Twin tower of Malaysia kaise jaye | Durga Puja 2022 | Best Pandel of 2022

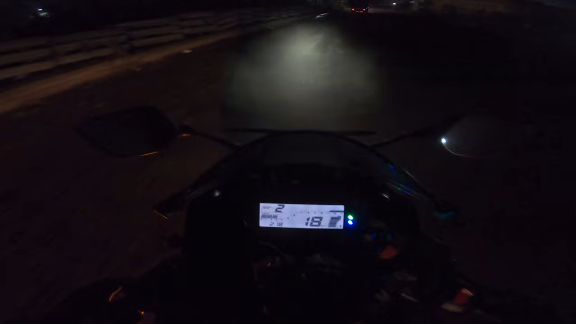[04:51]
गाइस अभी यहाँ पे बहुत अंधेरा है, लेकिन यहाँ पे मिला एक ट्विस्ट। रास्ते में कुछ भाई लोग मिल गए, मैं दिखा रहा हूँ भाई लोगों को रास्ता। एखोनो आरो 50%।